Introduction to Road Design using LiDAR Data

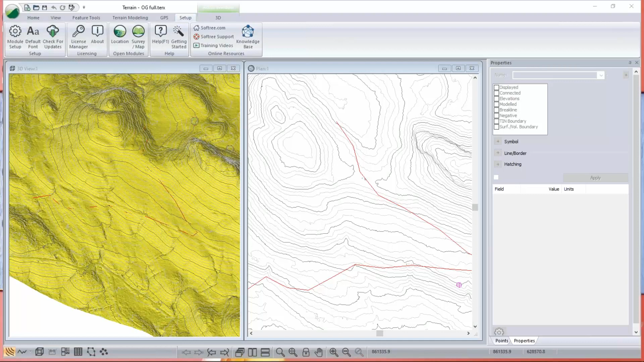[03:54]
We've got some 3D data. And what I'm going to do next is I'm going to re-read this data and and show you how I how I got it from LiDAR.
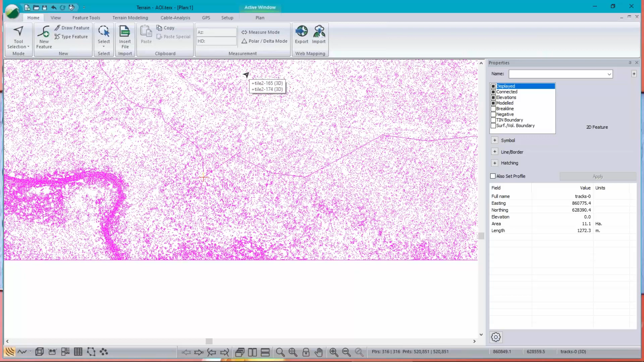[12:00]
So I'm going to use our terrain modeling simplify tool to reduce the number of points to one per square meter.
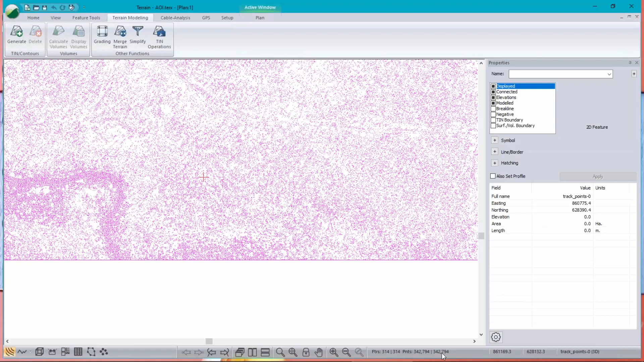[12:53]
The number of points went from half a million down to 0.34 million. Didn't change very much. And we've we've got a data set now that's pretty decent. I'm going to build a surface from that.
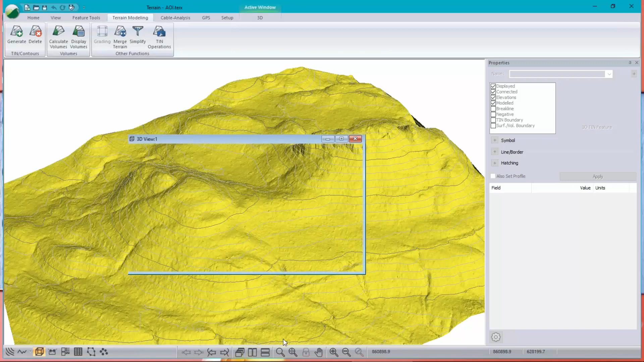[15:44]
And pick up more information and a track of where he actually went. Okay so I've got the track. I want to see it on here. Let's just tile so we can see the plan in the profile. Plan in the 3D sorry. Let's bring in my track. Now I've got the track in a GPX format. I can use file open to get that. So GPX is a import format that does that is exported from GPS handhelds. You may also get the information as a KMZ file.
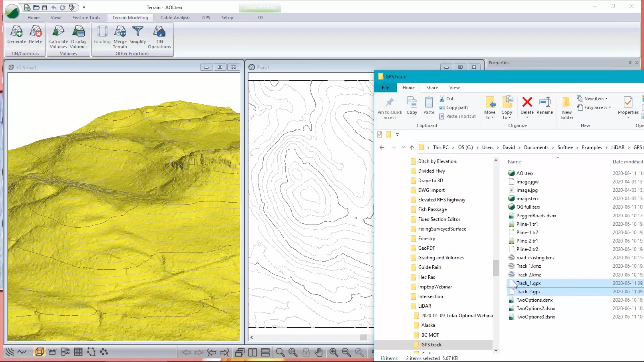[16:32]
I mean if you've got the thing in a folder. Here's my GPS track folder. I can just say oh yeah there's my two tracks. Let's just drag them in. I'm going to do one at a time actually. Let's do track number one. Okay GPS tracks are in 3D or not 3D.
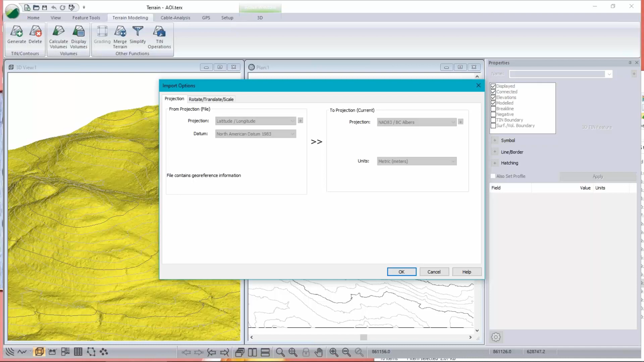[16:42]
Sorry they're in 2D lat long format. And we need to convert them to our coordinate system. So yes I want to convert apply transformation. And there it is. Now this track came in with a um a polyline. That doesn't always happen. I've seen tracks that don't have a polyline associated with them. They're just a bunch of points. In fact if I look now in my selected features
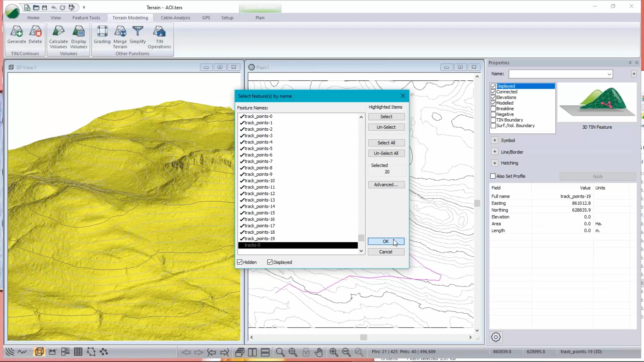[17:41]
So I'm going to deselect that. These points come in selected and if you want to make them into a polyline you can join them. Okay now I'm I'm going to join them now and then I'm going to delete the other track. That's kind of a trick that uh just to make the thing work as if. There it is. That's the tracks feature. Let's delete that. Um now let's just explode this.
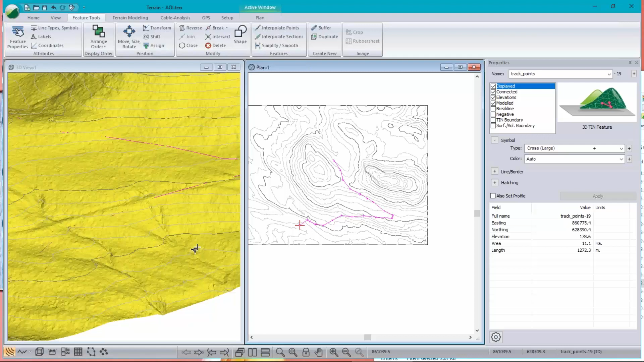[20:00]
It does kind of skip underground a little bit because only the points are on the ground and I can now use that to generate a um an alignment. And there's two ways to do that. The first way is to use the the feature itself in the location module. And the second way which has some advantages is to export it as a um a p-line feature. Now I don't have any attributes associated with this um surface because I generated it digitally.
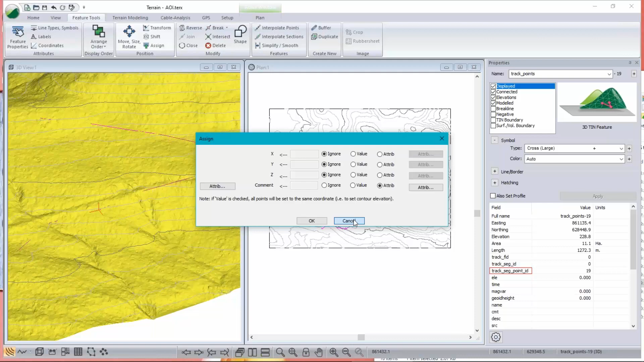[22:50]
So for example I could I could put in the segment id or the point id or hopefully there would be a comment in here. I'm not going to do that because they don't have any real data. What I will do instead is I'll just stick a comment on here. On track point on this track point here I'm going to add a comment. There's several different ways to do that. I kind of like using the coordinates dialog box. It allows you to see where you are and type in a comment. So what should I see here. How about solid rock? And what about on the next one? We could put some comment up here.
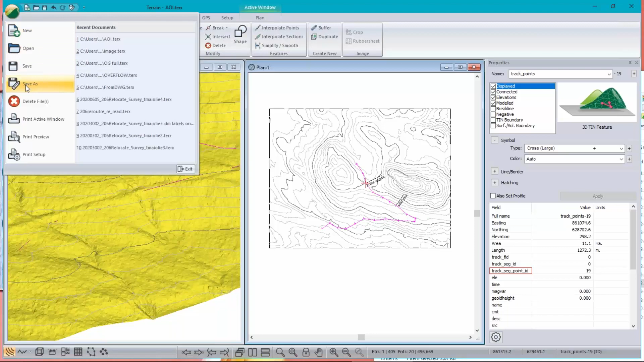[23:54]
But they could also be exported into an artificial traverse that has the same points as the track. Here's how you do that. We can save all kinds of different features from terrain but this is the one I want to create. a survey file. TR1 file. I've already got one here called p-line 1. So let's call it in case I screw up.
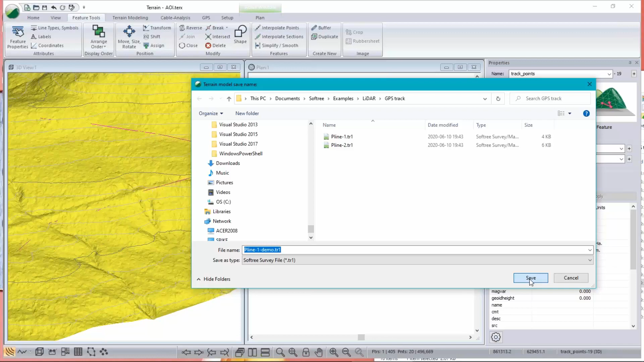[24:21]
This will naturally pick up the xyz coordinates of this feature only at the points that are defined. So there's only 19 of them and I don't need side
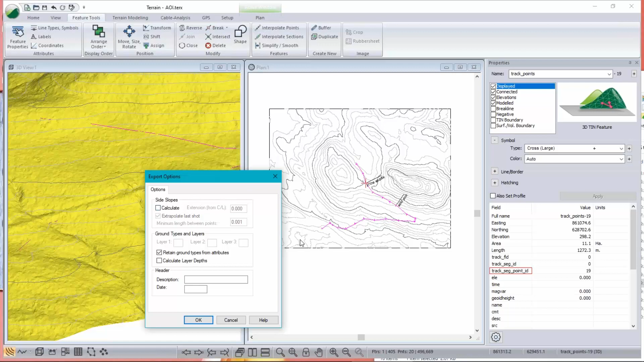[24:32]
shots because I've already got side, I've already got side shots. So I'm going to go ahead and find the surface information in LiDAR. Okay let's take a look at that file that I just created. So those of you who have used our software for a while should know all about creating an alignment from a p-line traverse.